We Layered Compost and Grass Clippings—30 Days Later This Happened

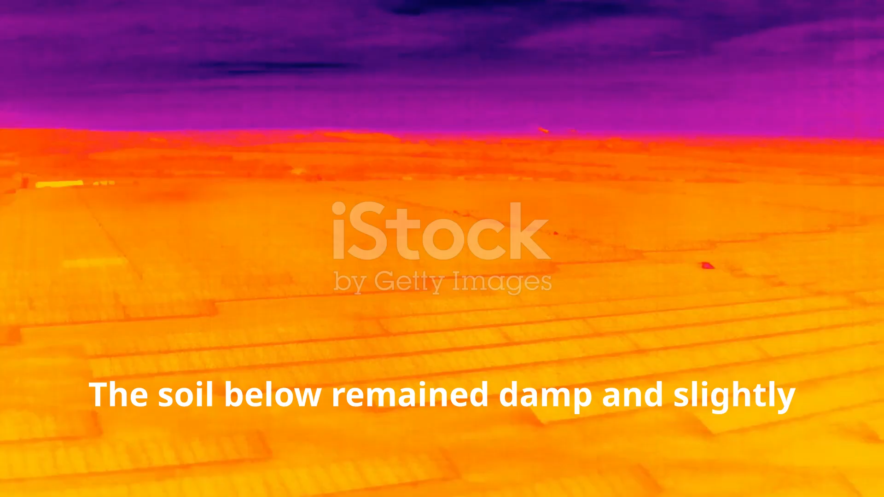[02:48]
The soil below remained damp and slightly warmer than surrounding uncovered areas, a clear sign that microbial activity was not confined to the surface but spreading downward.